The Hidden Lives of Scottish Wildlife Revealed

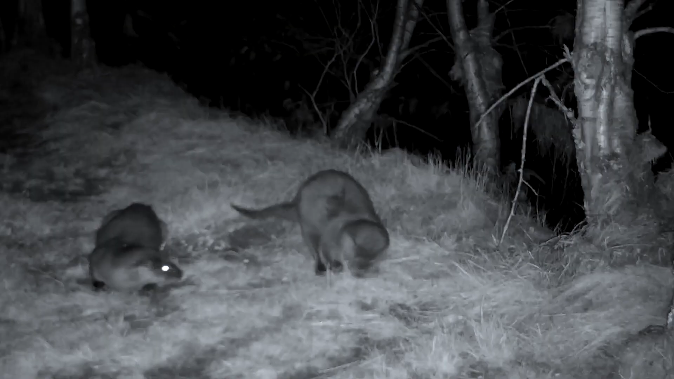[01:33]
In this survey we picked up some footage of mating otters which was one of the highlights of the content that we gathered.